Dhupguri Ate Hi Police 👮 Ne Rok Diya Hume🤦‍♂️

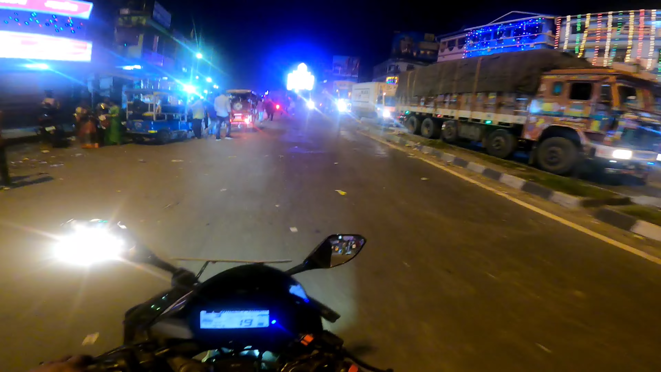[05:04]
कहाँ सोचे थे कि धूपगुड़ी घूमेंगे, चला यहाँ तो पुलिस ही जाने नहीं दिया हमें। क्या गाइस, और धूपगुड़ी घूमने का छोड़ो, अभी घर किधर से जाए यही देखना पड़ेगा हमें। शायद गाइस यहाँ से भी नो एंट्री करके रखा है, तो निकलू किधर से, थोड़ा ऐसे ही देख के आते हैं।
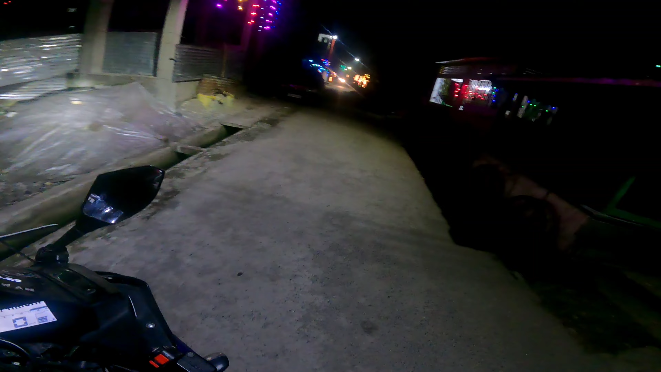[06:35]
तो गाइस अभी हम लोग तो फंस गए, किधर जाएंगे, हॉस्पिटल हॉस्पिटल ढूंढ रहे हैं अभी।
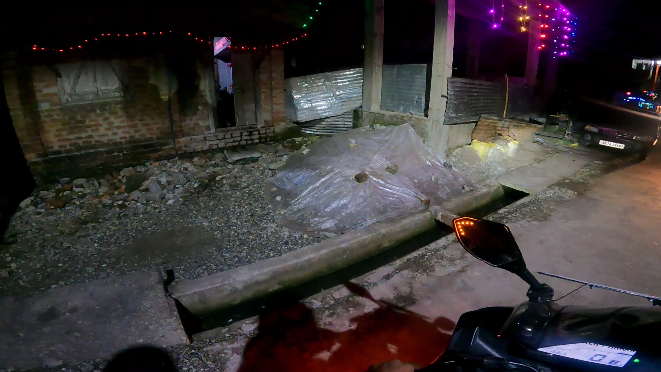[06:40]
अंकल ने ग्रीन सिग्नल दे दिया हमें कि इधर है, तो अभी जाते हैं। इधर किधर से घुसा दिया आप।
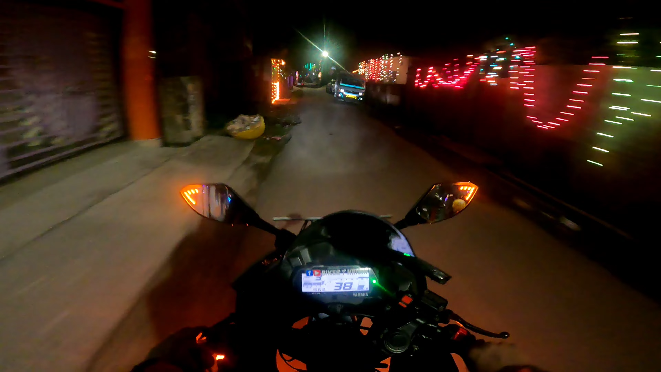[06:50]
तो गाइस फाइनली 2000 इयर्स लेटर बाद फाइनली हमें रोड मिल गया है जाने के लिए।
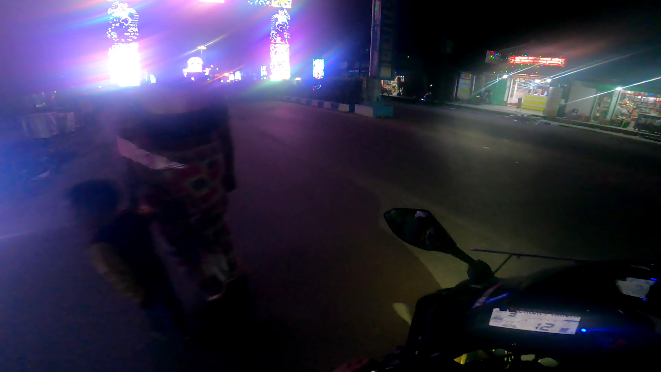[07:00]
गाइस किधर किधर से घूमना पड़ा आज, कैमरा भी एकदम ब्लर हो गया है।